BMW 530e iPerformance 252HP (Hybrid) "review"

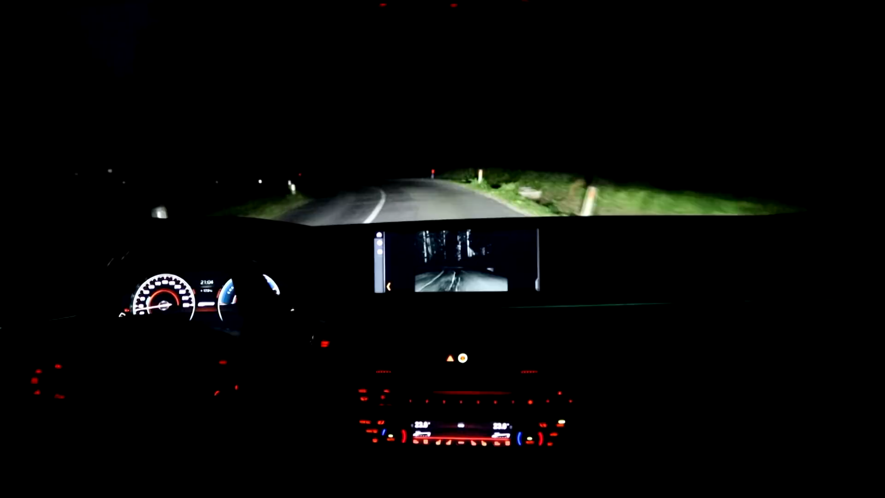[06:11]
while the system will automatically color any people or animals in yellow, and warn you. Not only that, if any of these will get into the path of your driving, the computer will flash a beam of light at them, warning you of their presence.
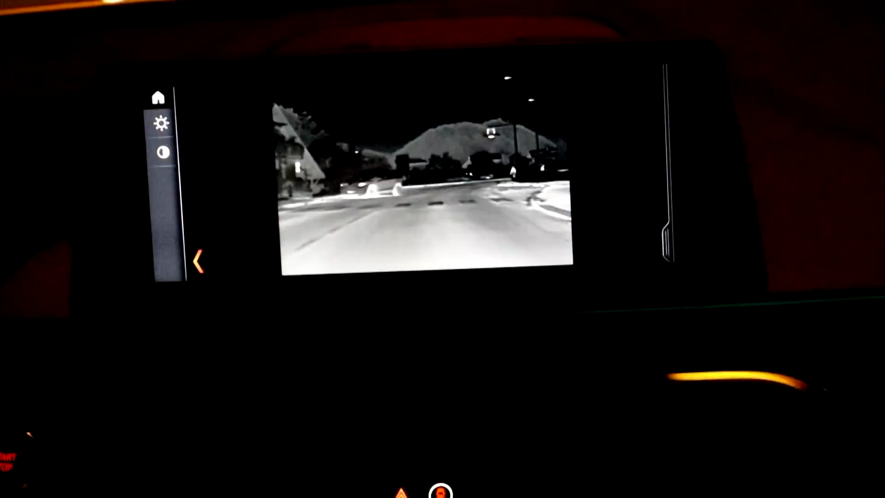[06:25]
As I was driving at night through a town, my path was crossed by a cat. The car flashed a narrow beam of light at it, and then followed it with the same beam until it moved off the road.
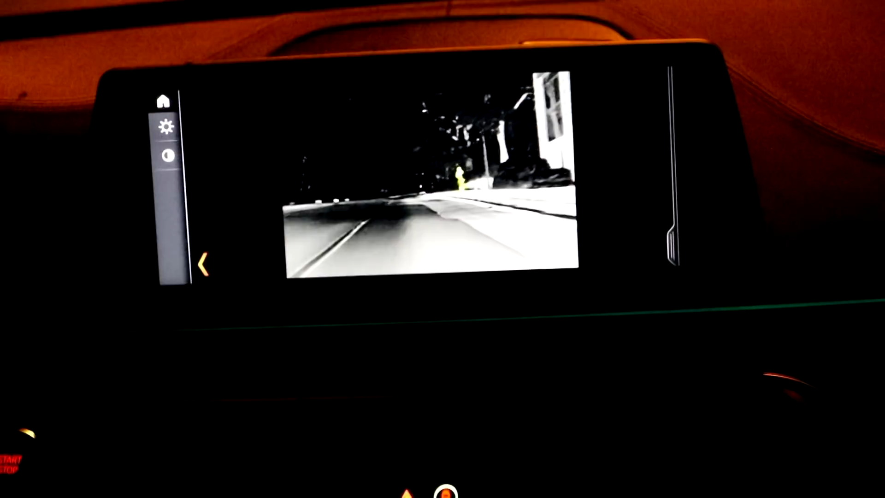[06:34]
It's a fantastic piece of kit, which will keep you and others much safer at night.
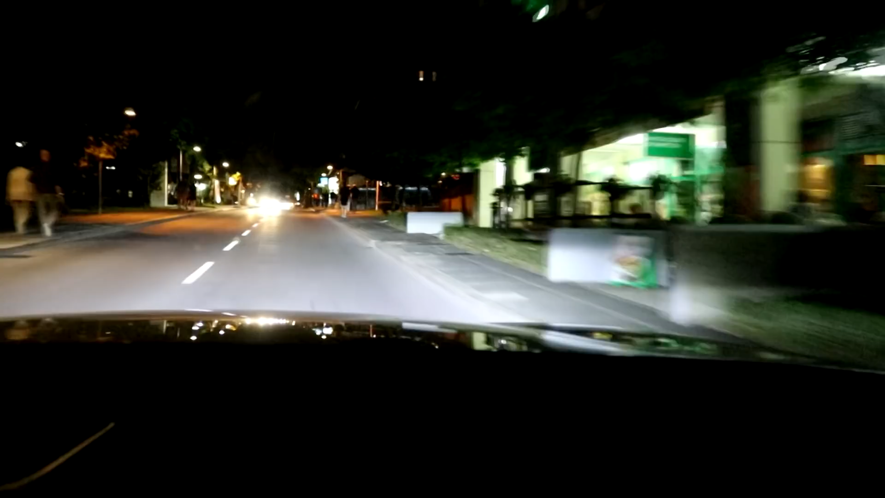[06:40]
You will also be able to see any deer near the road long before you get to them, allowing you to slow down and avoid an accident.